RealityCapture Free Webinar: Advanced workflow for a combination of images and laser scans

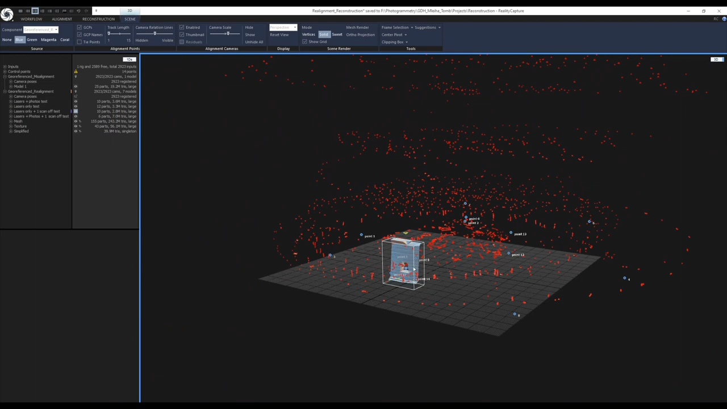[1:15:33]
so we can start all over again so let's let's clear the clipping box
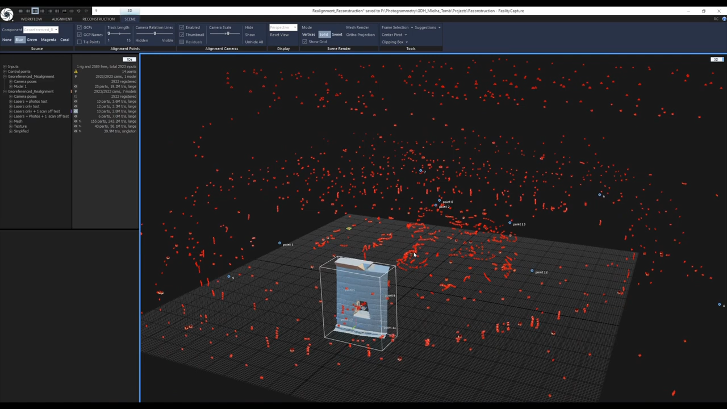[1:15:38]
let's view the tie points let's disable the mesh let's select
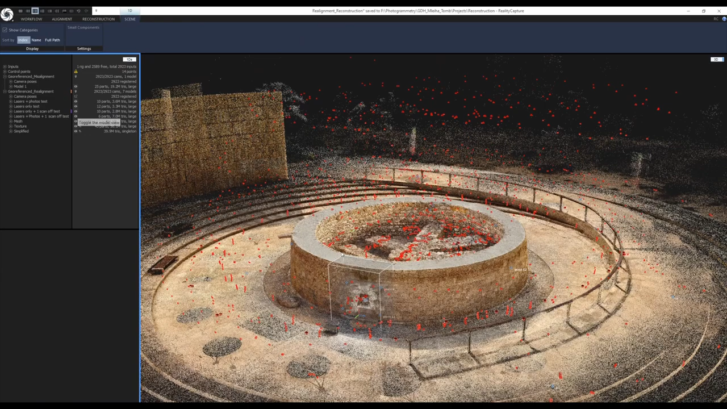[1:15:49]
let's select all of the laser scans actually
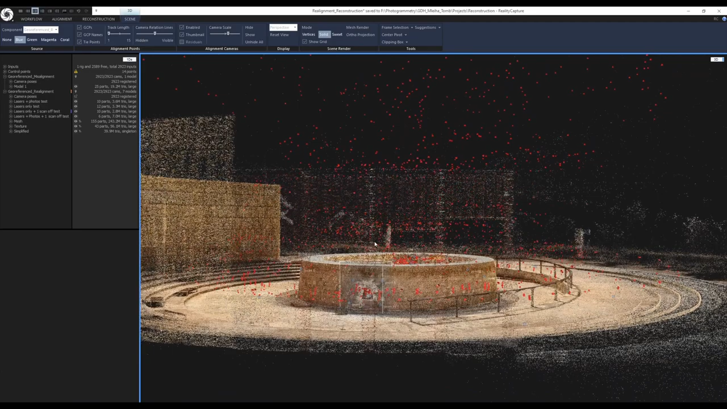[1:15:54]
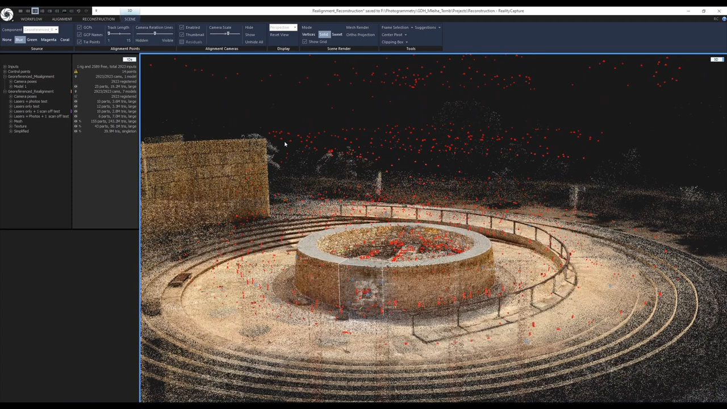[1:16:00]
yes let's do it like that and I don't have to use the image list actually because they are grouped nicely in under this point cloud rigs so I will select the first one scroll down uh and select the bottom one but I need to hold down shift key like this so now all of them are selected and now I will press ctrl r it will disable all of them I will press ctrl r again and this will enable all of them
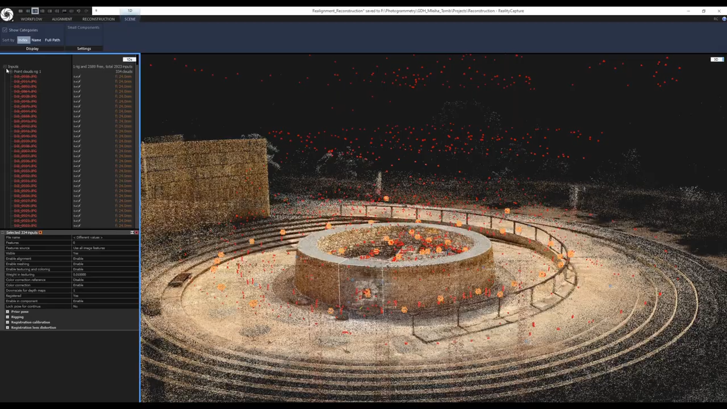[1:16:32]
next what I did is to select all of the drone shots and enable all of them first
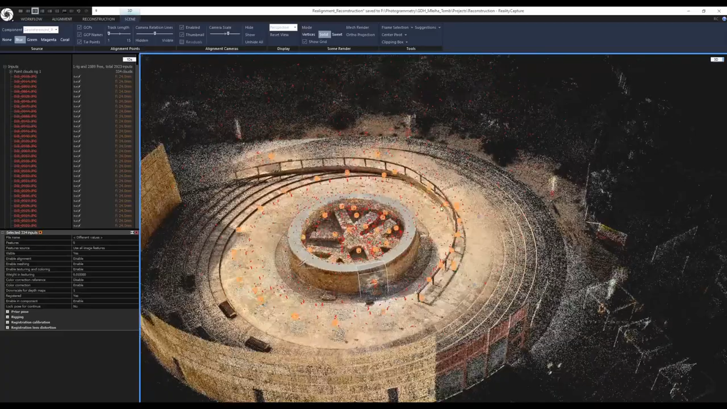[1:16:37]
so I would do that with an image list so I will go to the workflow tab
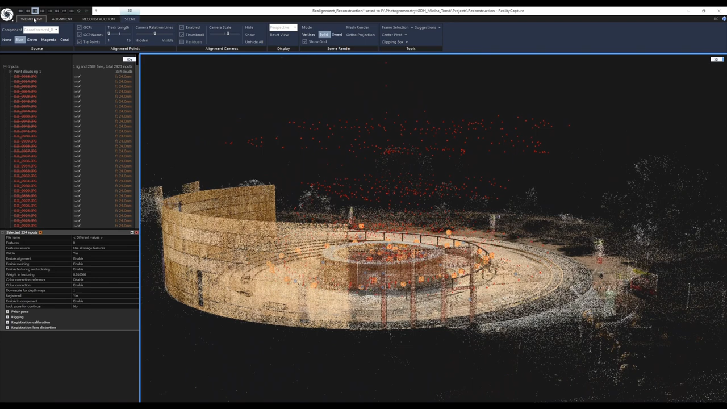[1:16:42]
import image selection select the drone images so it's this one
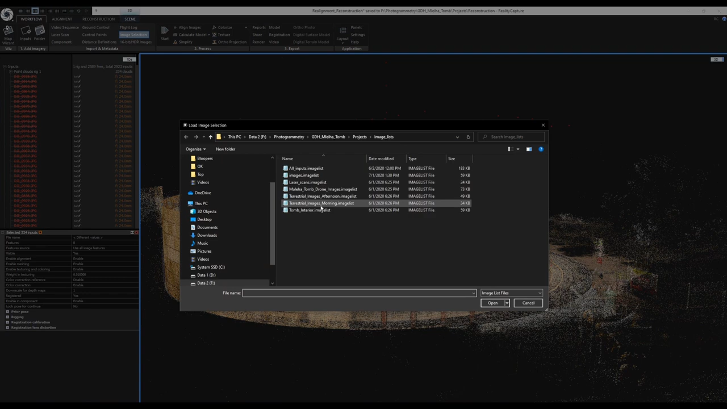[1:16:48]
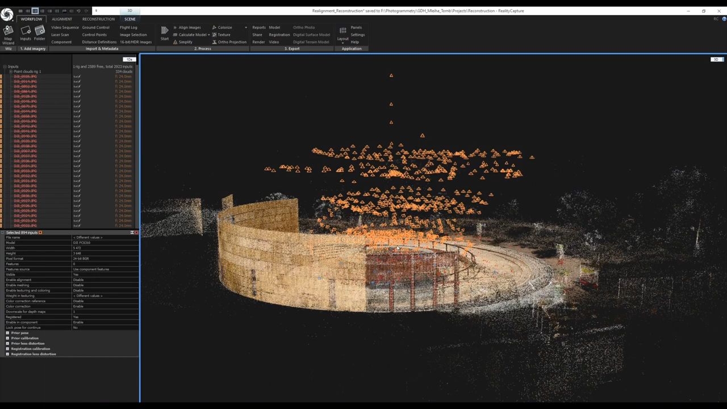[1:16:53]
enable all of them and there should be all enabled
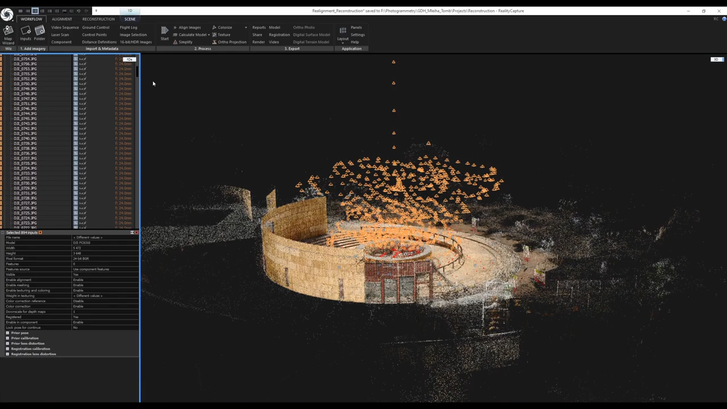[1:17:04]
yes and then I went to a side view
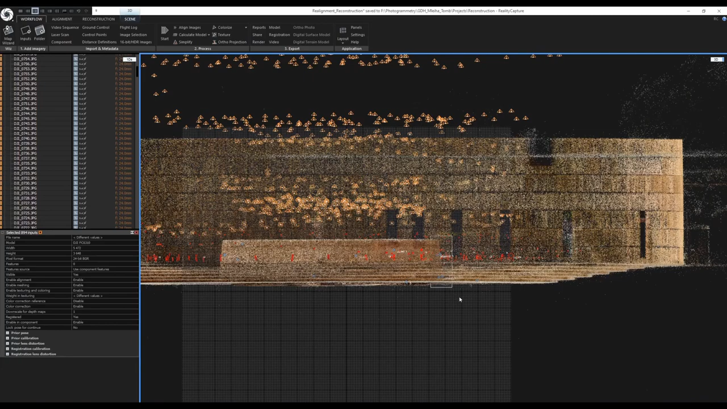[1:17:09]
not the top view the side view and I decided that I will disable all the all the cameras that are above this point or above this line
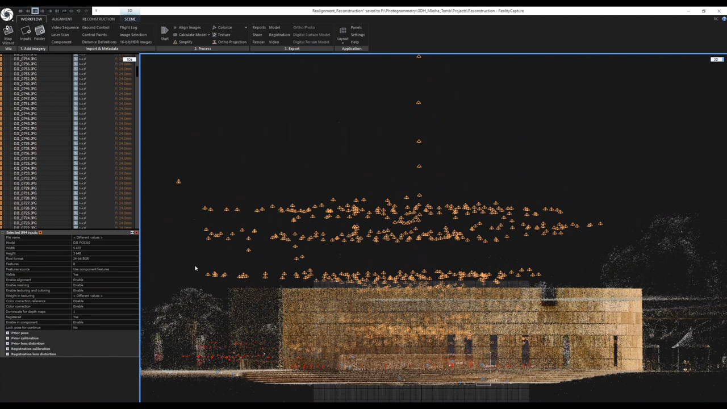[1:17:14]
so I would deselect everything by pressing ctrl d
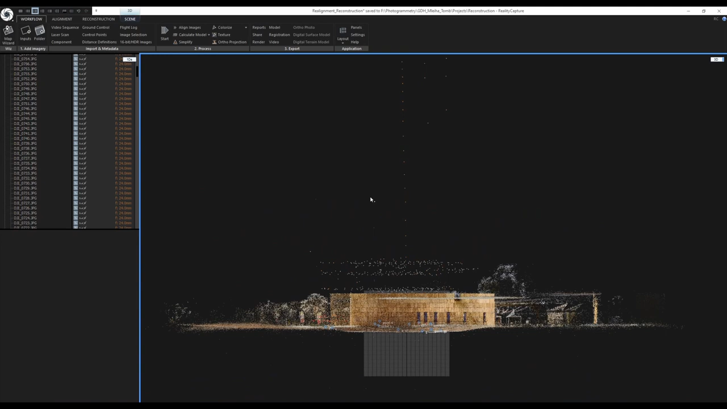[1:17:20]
using the camera lasso or by pressing c on the keyboard I would select all of these like this
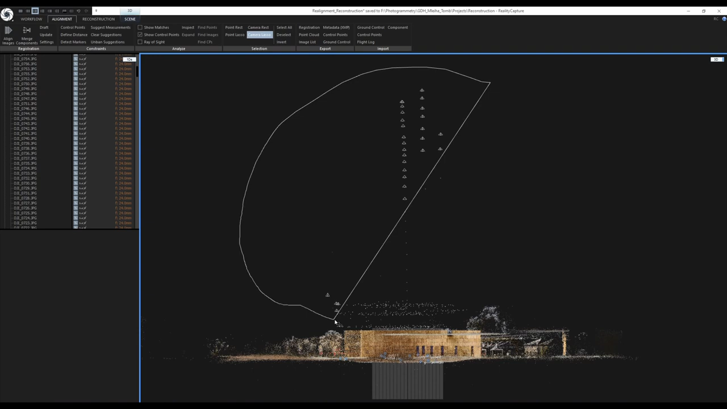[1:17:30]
like this and press ctrl r to disable them disable the tool
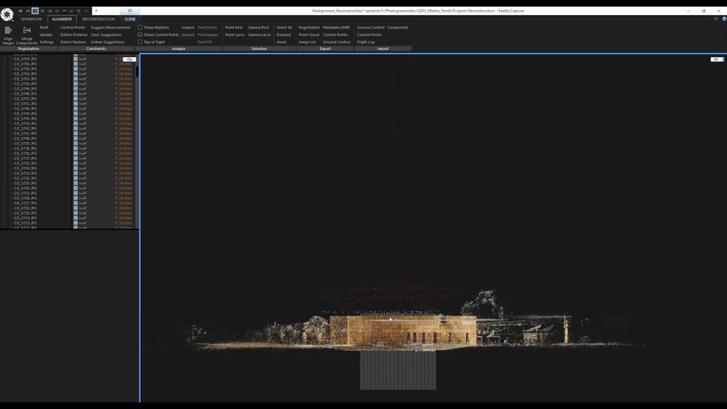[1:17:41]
deselect and now only the laser scans and only these drone shots will be used for reconstructing the mesh
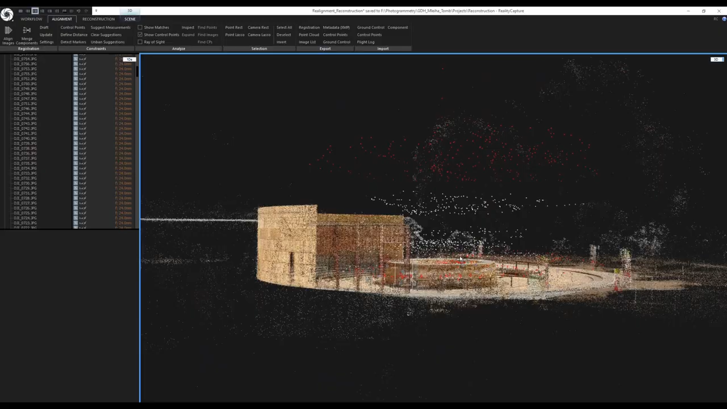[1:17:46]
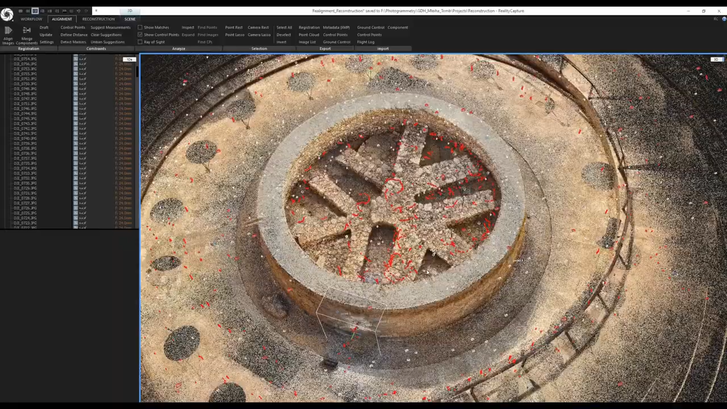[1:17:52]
okay I almost forgot I forgot to disable also the
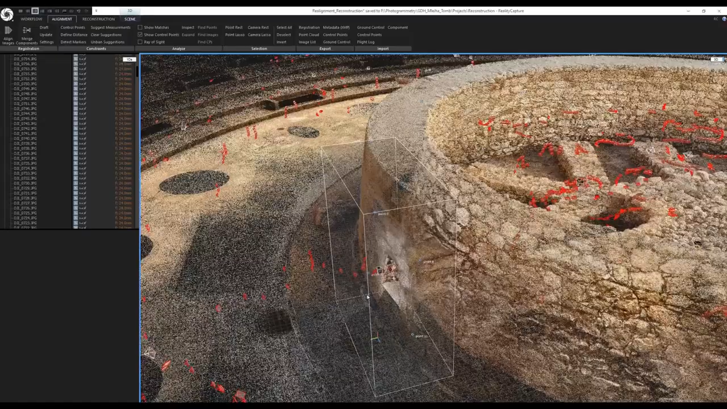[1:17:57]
scan station because this was the one that was causing the artifacts around these around this window
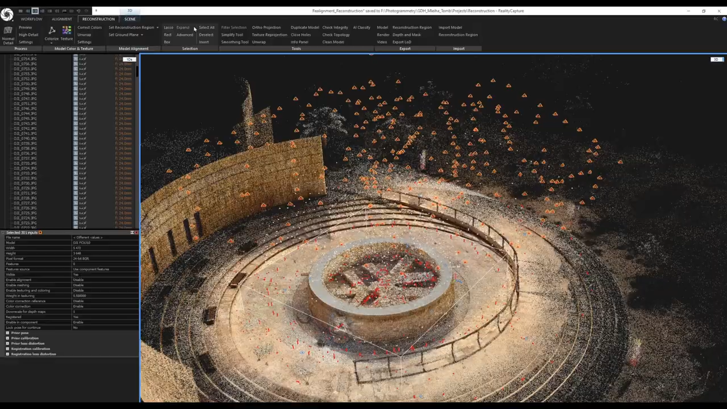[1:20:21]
then I didn't run a CLI script because I was doing this in the middle of the day so I just run normal detail and I went for lunch and it
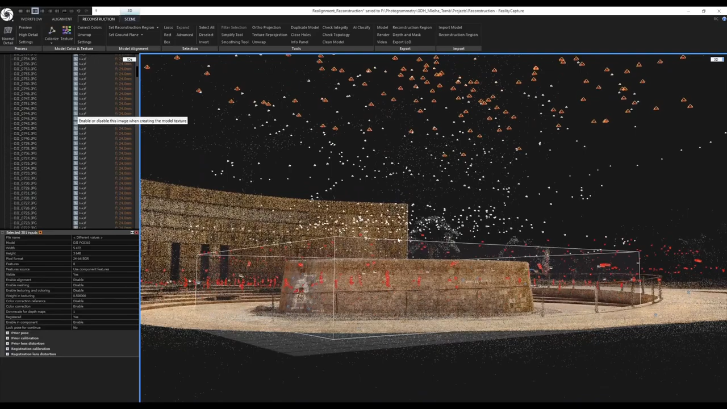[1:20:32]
actually was pretty quick maybe I can maybe you can check this I think this is the one that was created so this mesh
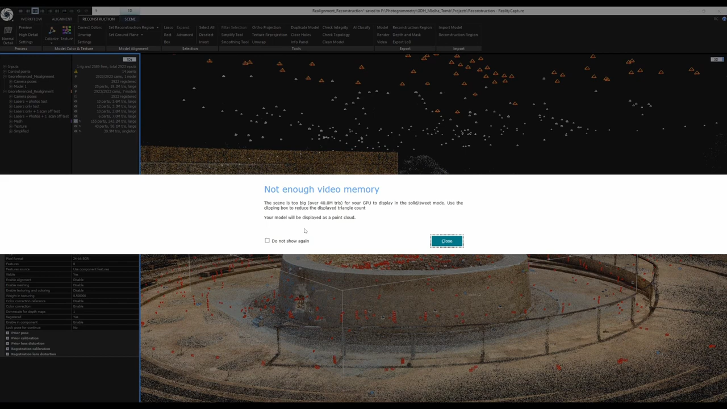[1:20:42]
not enough video memory yes I know I do not show again and when I when I see the report here so the depth map calculation time took 59 minutes meshing 3 hours and 21 minutes and overall overall processing time was around 5 hours and 23 minutes so but luckily I have another computer so I could do other work as well okay
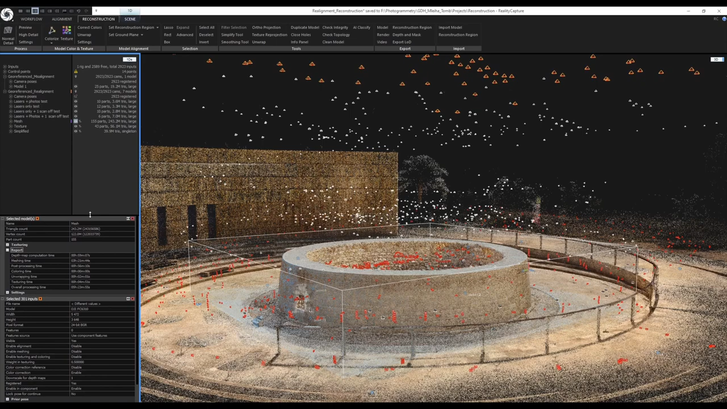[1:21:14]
and so I will disable the tie points
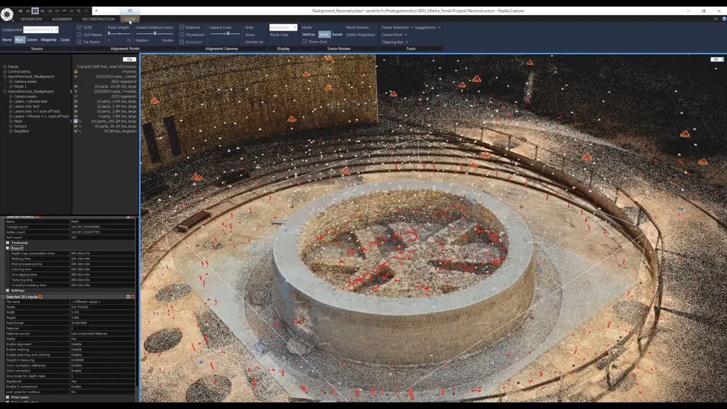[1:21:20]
yeah and this is the this is the mesh that I actually got but we are only viewing it in the vertices mode because it
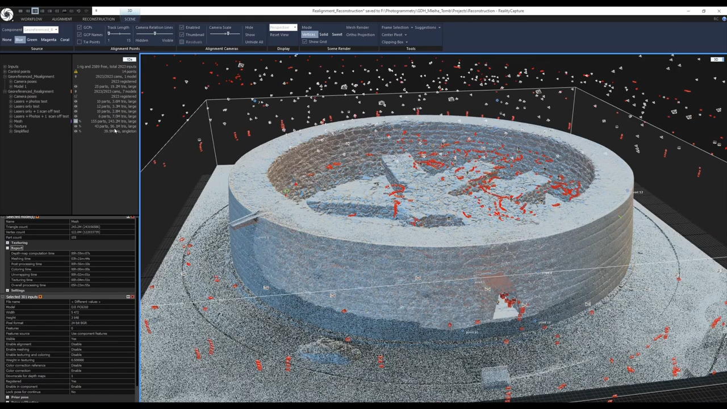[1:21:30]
has 243 million um triangles and it's
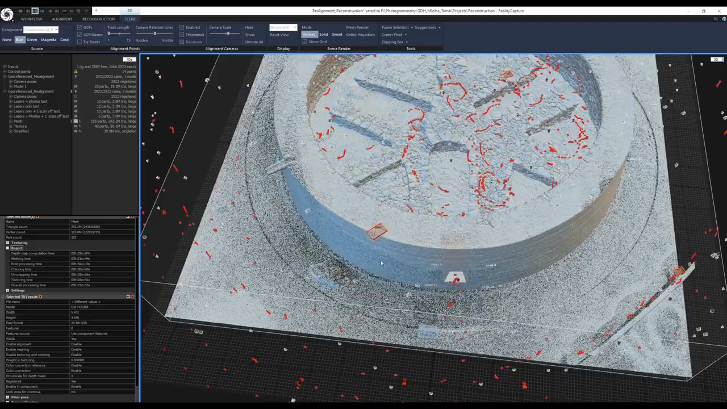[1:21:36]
uh more than my gpu can display at one time
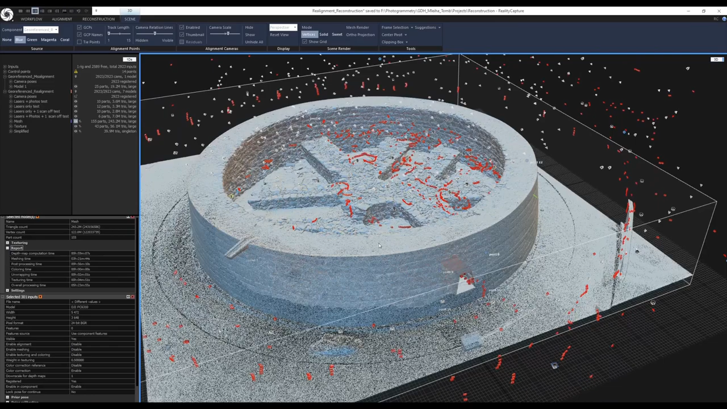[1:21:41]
so I simplified the mesh so I simplified the mesh to 40 million polygons it's this simplified one
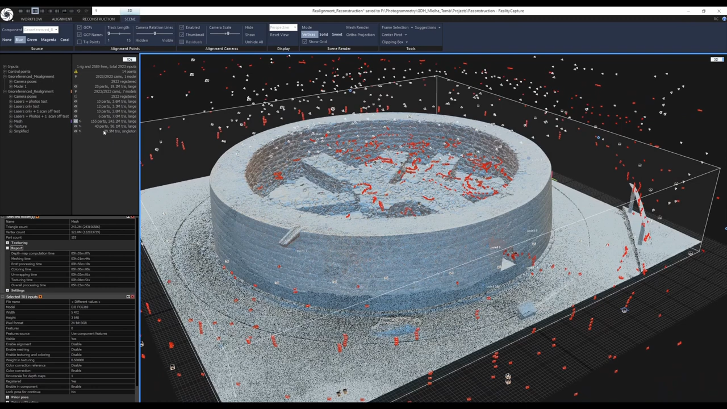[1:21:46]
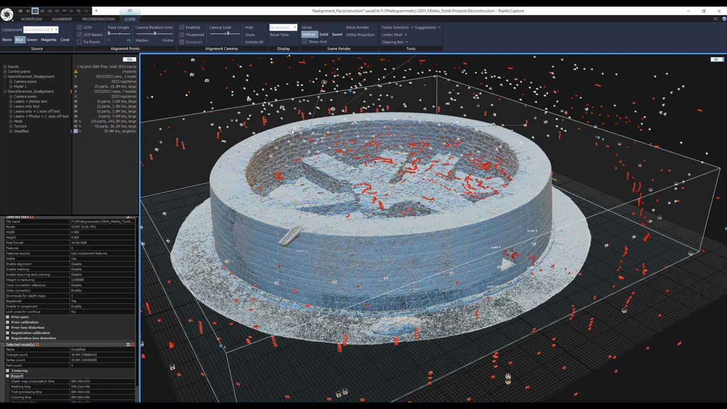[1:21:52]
I will view it in solid view and this time we will be actually able to see the mesh
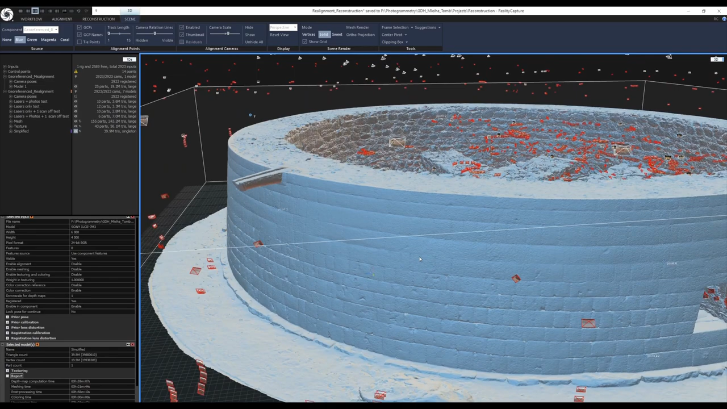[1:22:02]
surface like this so yeah there is still some noise visible from the laser scanner but it is much better than the initial results
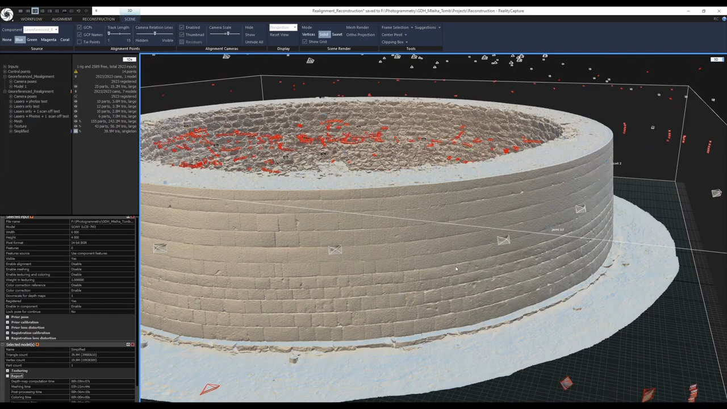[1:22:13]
so this is the surface
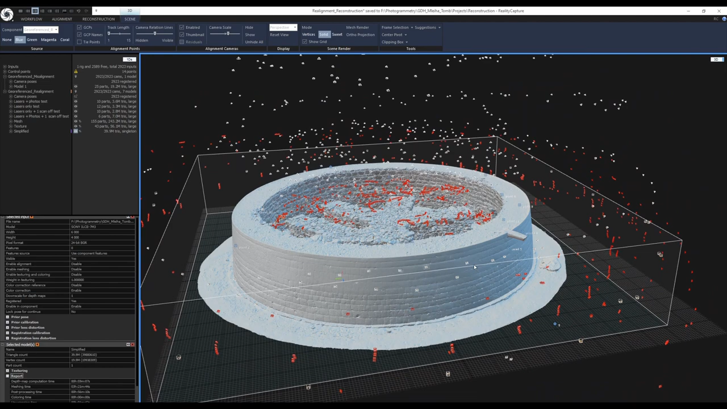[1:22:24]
after this mesh was finished I again saved the project and started the texturing so first I needed to select all of the scan stations and disable them for texturing so again I can just quickly load the image selection so laser scans and I just went here for the selected inputs there are some different values but